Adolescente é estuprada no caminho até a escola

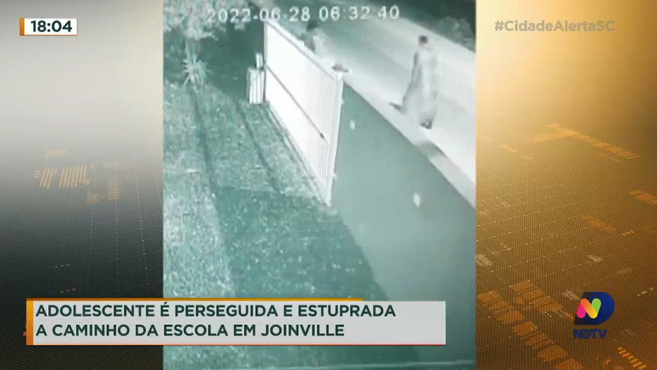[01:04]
ele começa a segui-la, né? Inclusive, ele está com um cobertor por cima e vai seguindo ela, inclusive, às vezes correndo, vai atrás dela. Quando ele chega em uma determinada rua, ele vê a oportunidade, porque é uma rua que tem, inclusive, um rio ali passando, tem uma ponte, né?